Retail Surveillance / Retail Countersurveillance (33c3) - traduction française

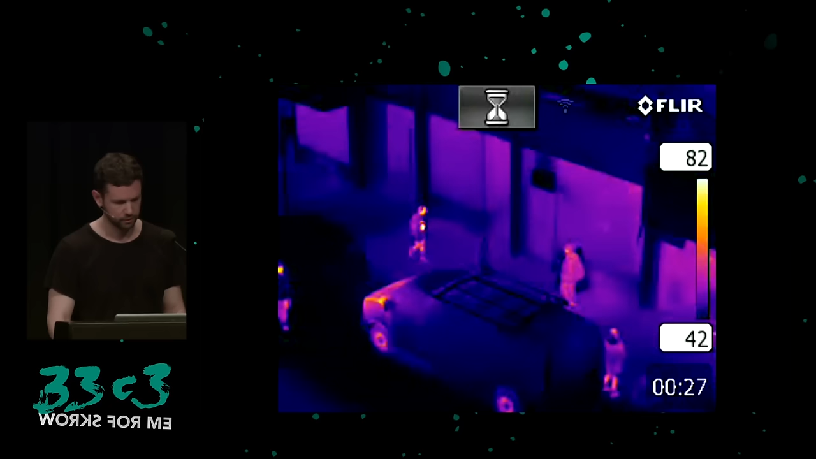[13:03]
On n'est plus là pour faire de la séparation entre l'humain et Dieu, mais une séparation entre l'humain et les armes, les drones. Alors, vous pouvez voir ici, donc ça, c'est une vue de test, comme si on jouait au jeu Photo Hunt. S'il y a des gens, on les voit très clairement à cause de leur signature thermale. Mais ici, il y a une cinquième personne qui porte cette burqa anti-drone. Alors, peut-être qu'elle est dure à voir à cause
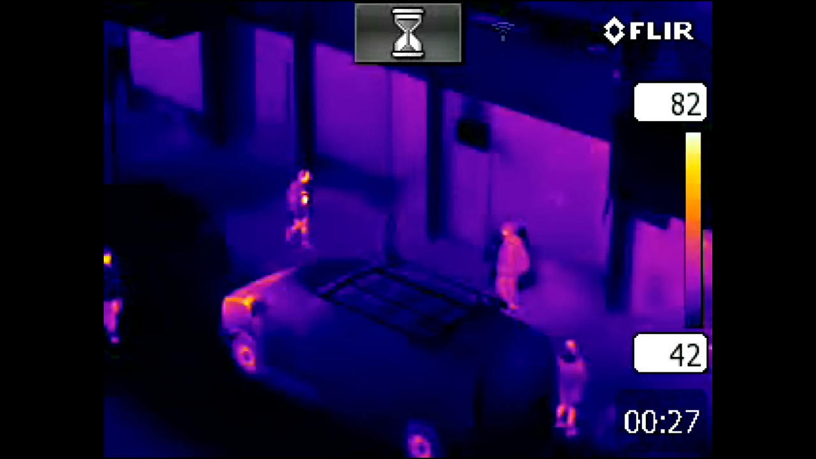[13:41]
du vidéoprojecteur, mais ça va devenir plus clair quand il y aura du mouvement. Mais sans aucun mouvement, on peut voir que la visibilité est proche de zéro quand on porte cette burqa anti-drone. Donc, c'est très clair.
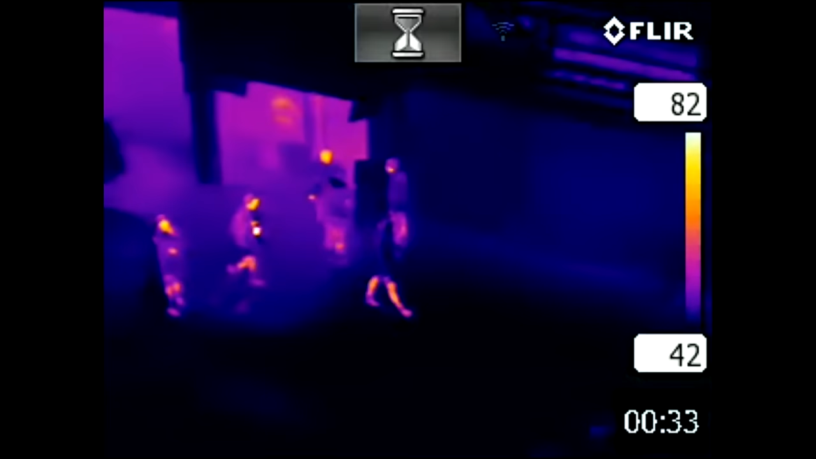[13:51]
Bon, là, on peut voir les jambes. Bien sûr, ça, c'est fait exprès.
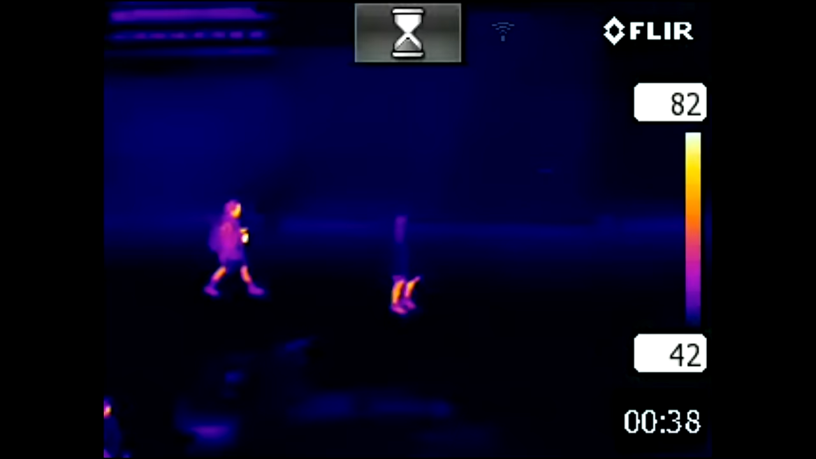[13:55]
Mais si vous avez quelqu'un qui
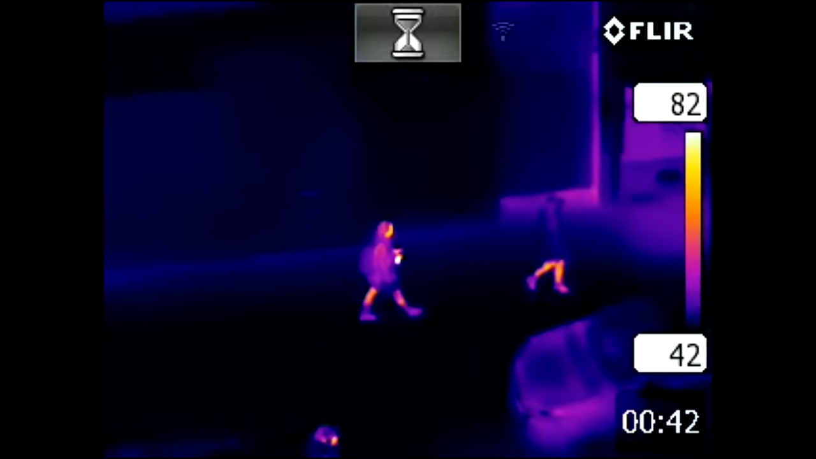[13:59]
sort d'une boutique ici, et d'ailleurs c'est en hiver, donc il y a quand même une différence de température.
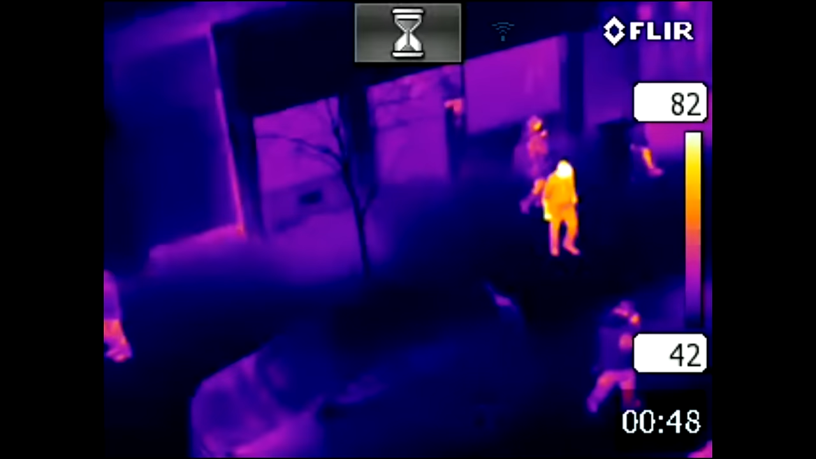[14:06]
Vous pouvez voir cette personne-là qui brille complètement.